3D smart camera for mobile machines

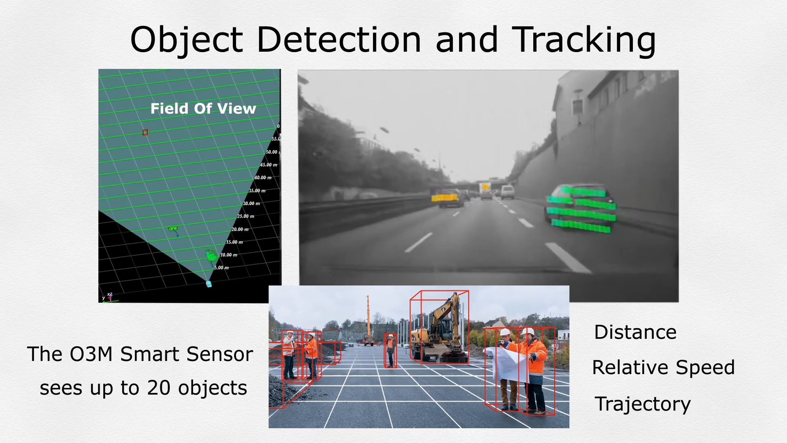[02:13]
It can even predict the potential of a crash, based on both the detected objects and current vehicle direction and speed. Line Following The SPART Sensor can measure the height and width of a swath of material and create a center line to be sent back to the vehicle controller.